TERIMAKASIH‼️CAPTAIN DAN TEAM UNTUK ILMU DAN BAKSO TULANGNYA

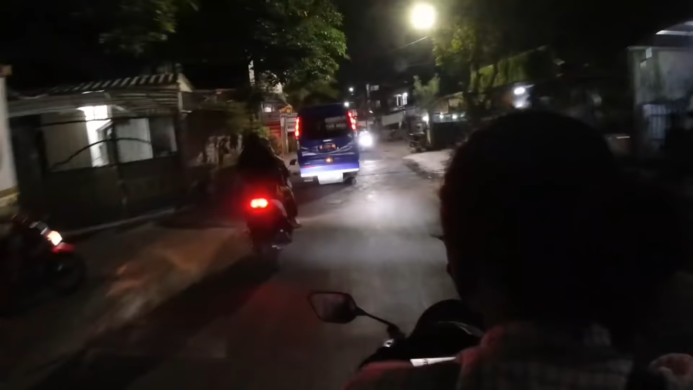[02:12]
diajak kapten untuk merasai bakso Surabaya.
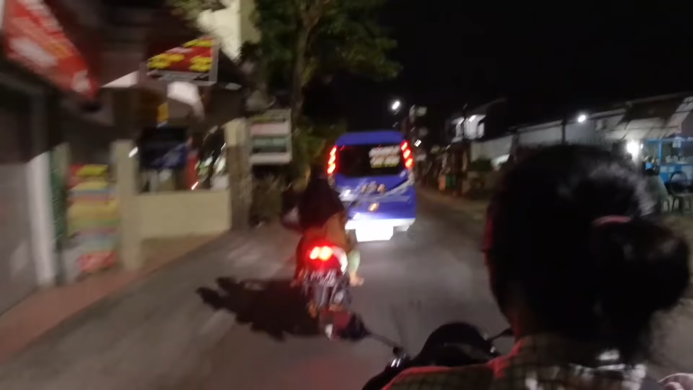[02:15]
Nah, ini sekarang kita tengah pergi bersama tim Kapten Ivanovic.
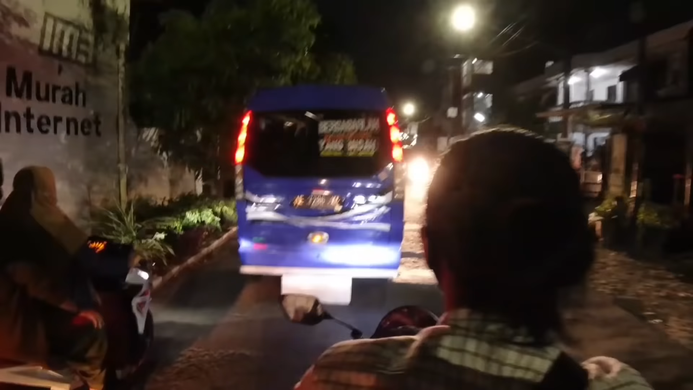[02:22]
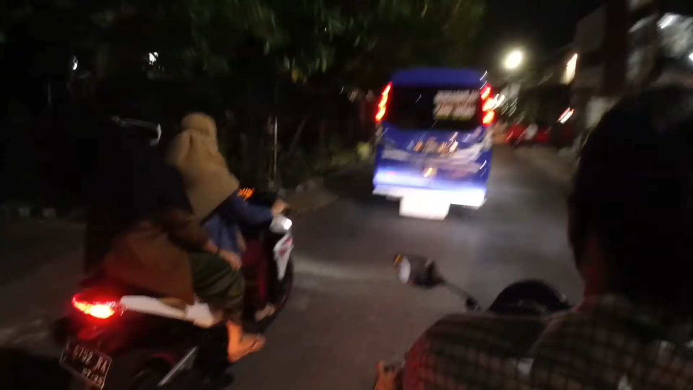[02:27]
Nah, di situ motor sebelahnya ada Mbak Pia, ada Mbak Ani.
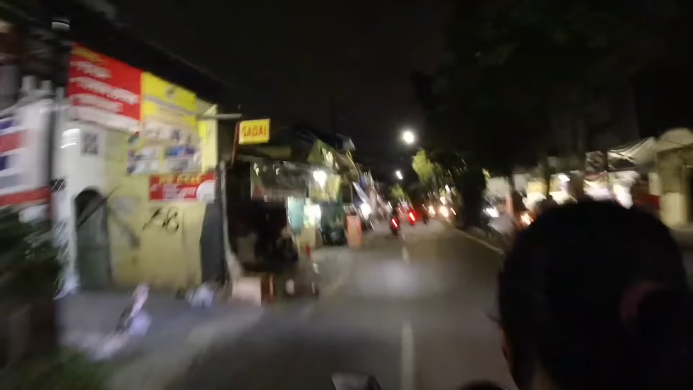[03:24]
Saya sekarang sama kapten naik motor ya, geng ya, naik motor. Jadi saya family naik sama Mbak Dia naik kereta dengan anak-anak. Nah, semua naik. Jadi saya dengan kapten naik motor, pengen rasakan naik motor dekat Surabaya sambil menikmati udara malam, suasana malam kak Surabaya.